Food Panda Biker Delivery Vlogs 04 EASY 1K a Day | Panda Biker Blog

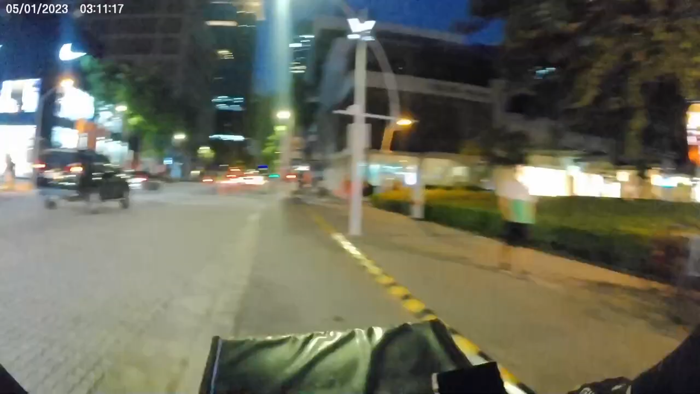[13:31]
Araw pala ng Linggo ngayon, kaya pala marami tao rito eh. Pag araw na Sabado at Linggo dito, marami talaga tao eh.
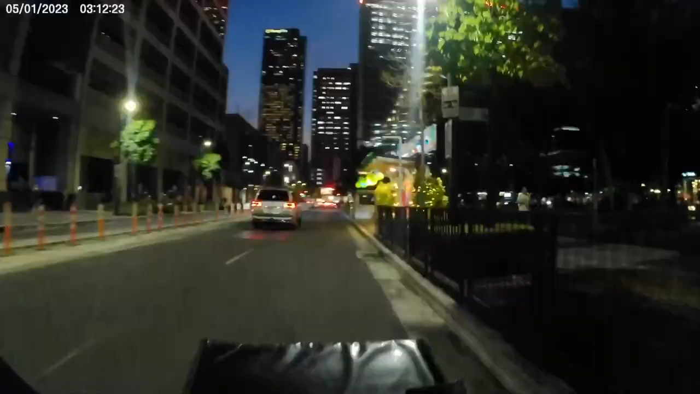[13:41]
Next vendor nga pala natin, ano, Shakey's Pizza sa WCC dito sa may 7 Avenue. Matatapos na rin yung shift natin. Hanggang adla tayo, 7:30. Mga 40 minutes na lang, natatapos na. Matagal pa naman dito sa vendor na to.